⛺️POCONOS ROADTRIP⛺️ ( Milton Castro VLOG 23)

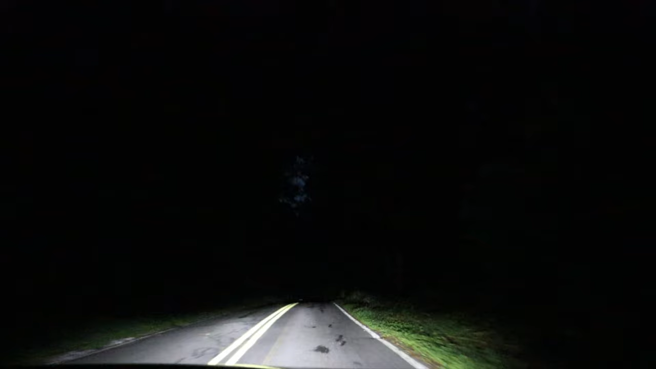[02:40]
Como ustedes pueden ver, salimos de día, llegamos de noche.